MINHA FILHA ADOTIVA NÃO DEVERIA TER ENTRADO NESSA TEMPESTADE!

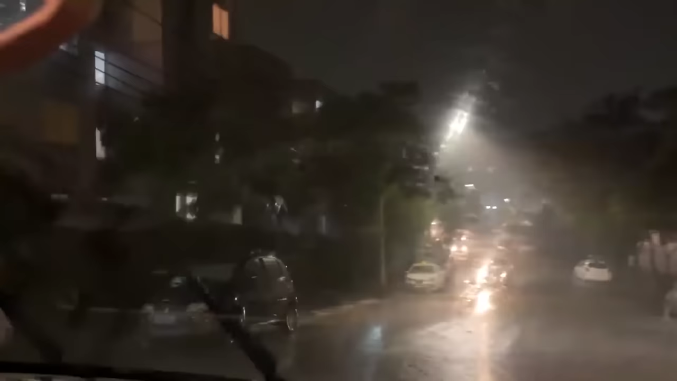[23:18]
Olha isso aí, virou um rio.
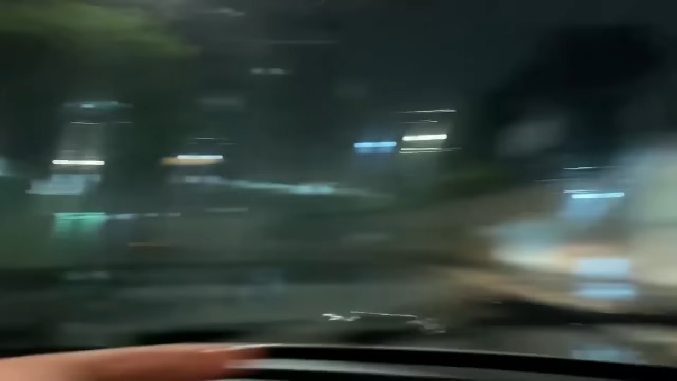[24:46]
Olha no muro, saindo água do muro. Caraca, mano.